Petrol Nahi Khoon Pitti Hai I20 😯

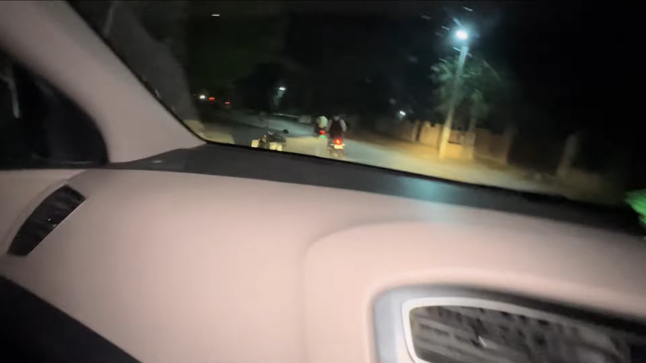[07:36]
वाली। ये बाइक वाले भी अपनी पार्टी में चल रहे हैं और ये स्कूटी वाले जो है अपने सुरेश भाई साहब है।